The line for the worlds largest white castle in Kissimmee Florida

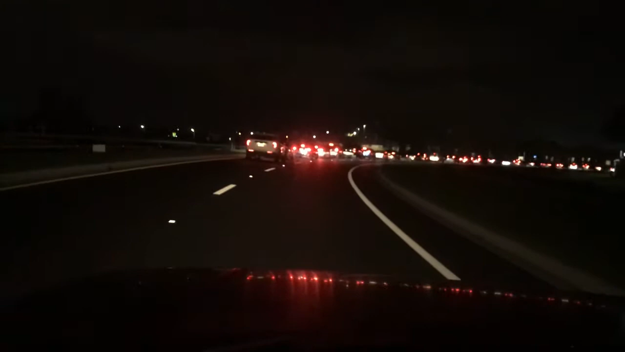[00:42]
This is the drive-thru line for White Castle here in Orlando, sorry, in Kissimmee, Florida by Disney. All these people are probably going to be waiting two, three hours to get New
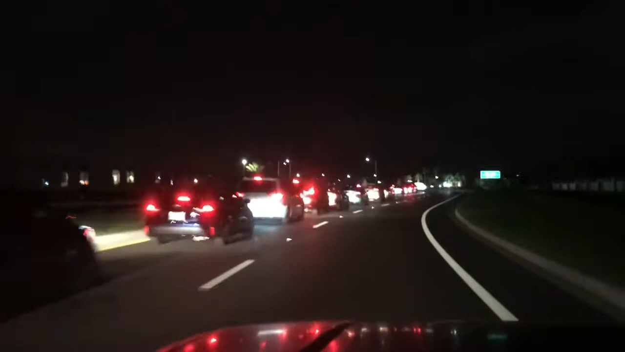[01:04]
Jersey or New York-style crystals that are here in Florida.